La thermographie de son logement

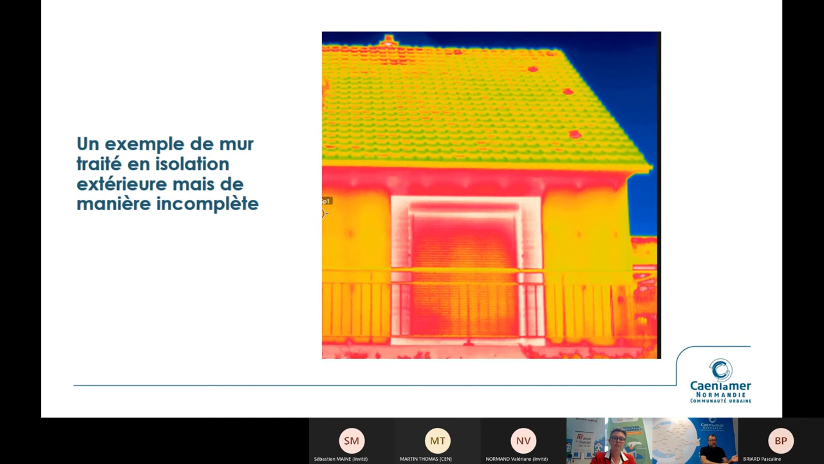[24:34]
Petit défaut de conception, en tout cas, d'approche sur la rénovation énergétique. La caméra, elle met ça en valeur, mais corriger ça, ça suppose des travaux qui seraient peut-être disproportionnés. On n'utilise pas l'outil pour dire il faut, mais plutôt pour pointer effectivement des défauts en se disant, s'il y a à reprendre, peut-être que ces éléments-là seraient à corriger. Ici, sur ce cliché-là, on voit ici le plancher d'étage. Ça, c'est normal. Des signatures comme ça, comme on les voit ici. Encore une fois, j'utilise le curseur pour vous montrer. Là, on a des murs de refond et qui trahissent un fait assez simple, c'est que cette maison-là est plutôt bien isolée. Contrairement à ce qu'on pourrait avoir comme réaction au premier abord de voir des lignes comme ça, elle est plutôt bien isolée,
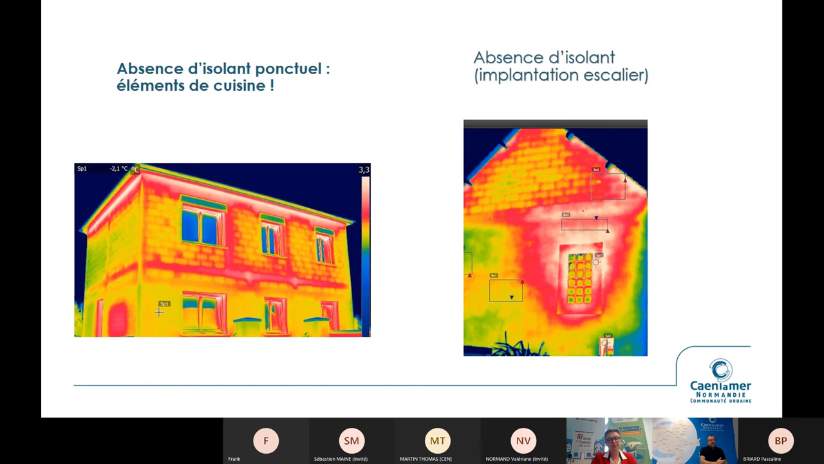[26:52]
et on ne pouvait pas mettre d'isolant, sinon on réduisait finalement la possibilité de marche sur l'escalier. Donc, le choix a été fait de ne pas mettre d'isolant. Donc, on voit une transmission thermique qui est inhérent aux travaux qui ont été faits. On revient sur le cliché dont on parlait tout à l'heure. Là, le cliché est sur une maison qui est finalement assez déperditive. Ici, malgré tout, alors cette maison-là, elle aura besoin d'être traitée thermiquement en isolation par l'extérieur. Par contre, on voit bien la séparation thermique ici. Ici, une isolation en vrac qui a été posée dans un comble perdu. Donc, c'est une maison monopente. Et la raison pour laquelle on a différentes lignes, là, c'est un point d'attention aussi dans la prise de mesure.
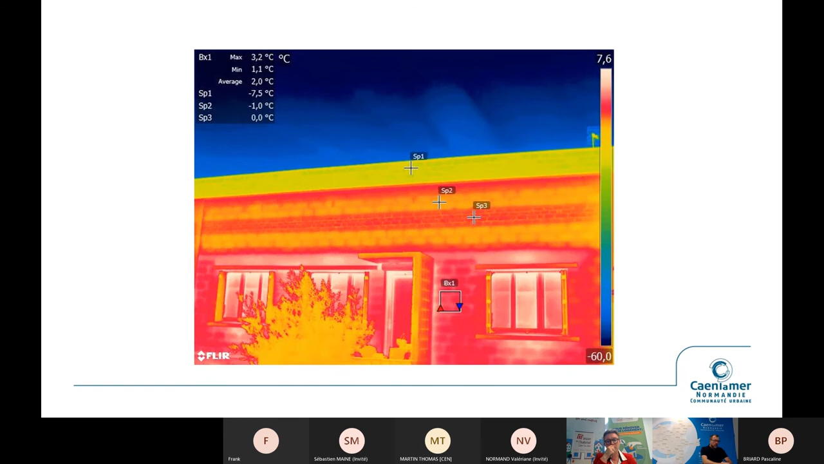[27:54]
On screen: max 3.2°C, min 1.1°C
ce qu'il capte là, c'est un peu comme le vitrage dont on parlait tout à l'heure, c'est qu'il capte le rayonnement extérieur. Il y a un peu de givre sur l'ardoise et du coup, en fait, ça fausse un peu la vue. Donc, encore une fois, les clichés, parfois, il faut les regarder avec prudence. Il y a toujours une analyse importante à faire. Ici, pour vous montrer ce qu'on peut détecter aussi en ce qui n'est pas forcément une anomalie de mise en œuvre, mais qui est inhérent au type constructif, ça paraît comparer aussi les maisons. On a ici, typiquement, une signature de maison qu'on appelle les maisons ossatures, métalliques, remplissage béton. Alors, il y a des marques commerciales qui ont été très connues dans les années 70-80, là-dessus,
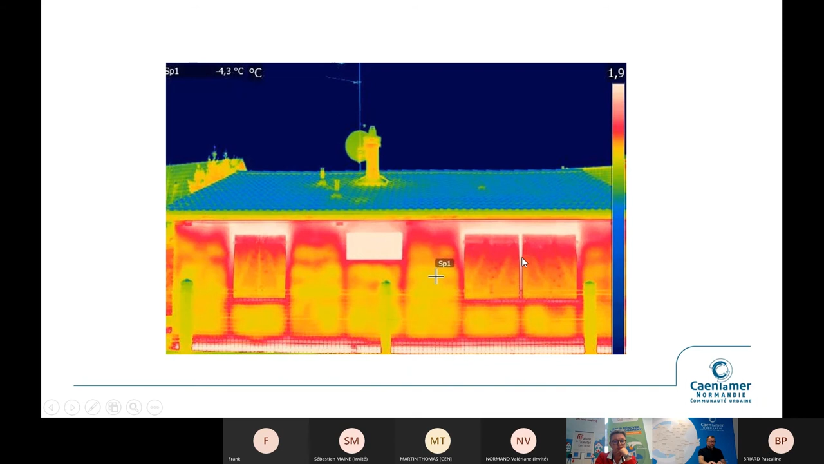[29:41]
On screen: spot -4.3°C
Là, pour le coup, il n'y a pas de doute. Là, on est bien sur des problématiques de transmission de calories par conduction, par convection et on les voit sortir finalement des volets qui sont fermés. Donc ici, ça justifie clairement une intervention thermique. Quelques clichés pour comparer globalement, on ne va pas rester trop longtemps dessus, mais effectivement, les différences qu'on peut voir effectivement sur des maisons,
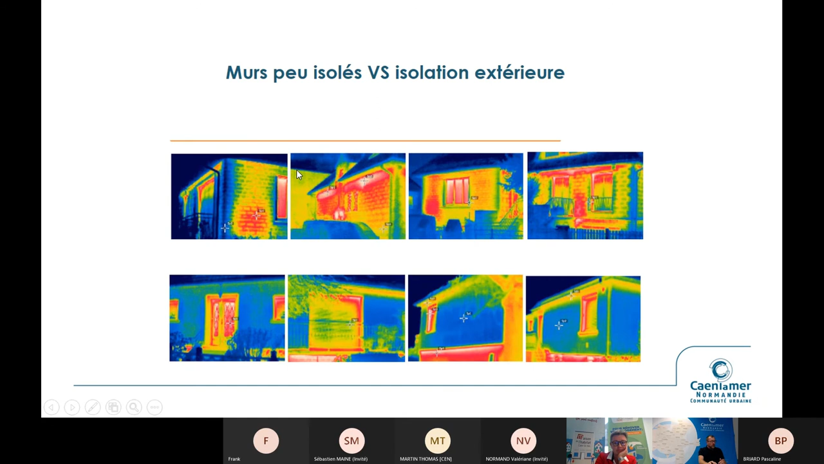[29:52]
alors, elles sont un peu isolées, celles-ci, mais malgré tout, on a des transmissions thermiques et puis ce qu'on peut avoir en visualisation sur de l'isolation extérieure.
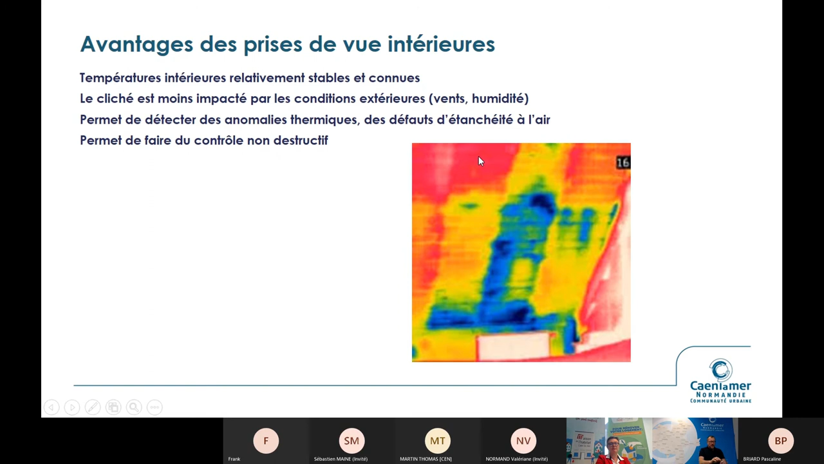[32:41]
ici on est sur des colorimétries en général qui sont inversées par rapport à l'extérieur, c'est-à-dire que ce qui est chaud, ce qu'on doit voir chaud à l'intérieur, c'est les points positifs. Un mur chaud, c'est favorable, par contre tout ce qui va être froid, c'est ce qui va être problématique, enfin tout ce qui va être froid, en l'occurrence là, c'est transformé en bleu en colorimétrie, mais c'est tout ce qui va être problématique. Je vous montre quelques clichés de ce qu'on peut détecter en thermographie, ici sur une prise électrique, alors ce n'est pas un défaut d'étanchéité à l'air, là en l'occurrence, on pourrait se dire ça, mais là en l'occurrence, c'est un problème de pose d'isolance, c'est-à-dire que là, sur ce cliché-là, c'est un problème de coordination de travaux, c'est-à-dire que la personne a fait de l'isolation, mais il y a un électricien qui est passé après,
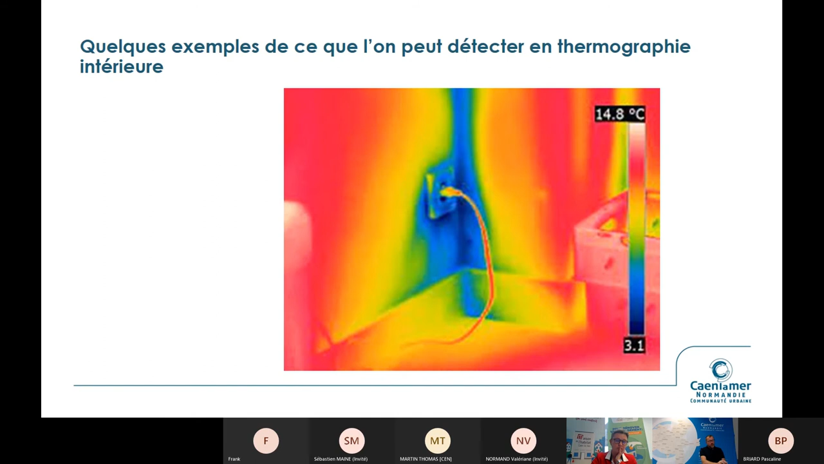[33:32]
On screen: scale top 14.8°C
Alors c'est une petite surface, donc ce n'est pas dramatique. Le risque toujours en ces cas-là, quand on a des points froids qui se positionnent dans le logement, c'est des problèmes de condensation et de moisissure qui peuvent apparaître. Là par contre, on est clairement sur soit du tassement, ce qu'on va voir ici sur le spectre violet que vous voyez ici, donc là c'est un tassement, c'est-à-dire un isolant certainement qui n'a pas été bien choisi, qui n'était pas assez rigide et qui s'est tassé au fur et à mesure des semaines voire des mois. Et là pour le coup, et ça, ça arrive encore sur des chantiers, là il n'y a pas eu d'isolant posé. C'est-à-dire que certainement qu'ici les équipes n'avaient pas le matériel, c'était la fin de journée et qu'ils s'étaient dit bah oui mais alors si on doit retourner dans le magasin pour finir, on va perdre du temps.
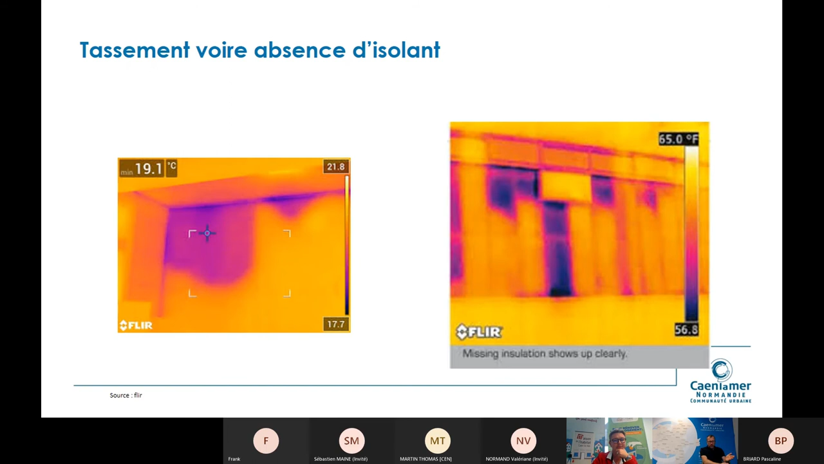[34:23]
On screen: min 19.1°C
Ça arrive encore de temps en temps, on voit encore des clichés, alors c'est marginal mais ça arrive. La thermographie permet ça, c'est-à-dire on ne va pas démonter le mur, on ne va pas casser le mur mais par contre, ça permet effectivement de visualiser des non-conformités ou des choses comme ça. Ici, encore une fois, problématique, alors qui est moins courante, là c'est de mise en oeuvre de l'isolant, donc on a bien un mur correctement, le mur ici est correctement isolé, donc il est à température ambiante en gros. Et puis ici, on a tout un spectre qui est lié à la pose d'un élément extérieur en fait, qui n'est pas étanche et qui apporte tout un rayonnement d'air froid ici. Ici, pareil, c'est un problème d'intervention, c'est-à-dire que sur les travaux,